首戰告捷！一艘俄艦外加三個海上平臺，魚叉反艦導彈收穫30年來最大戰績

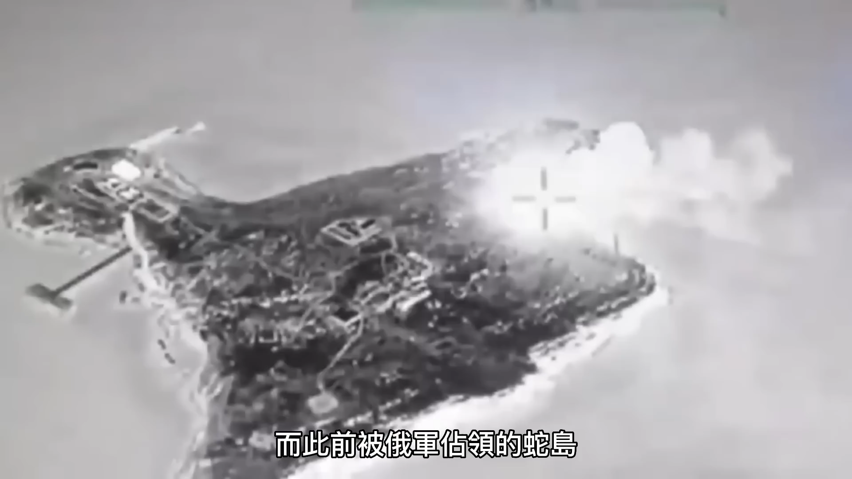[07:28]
此前被俄军占领的蛇岛由于没了黑海舰队的庇护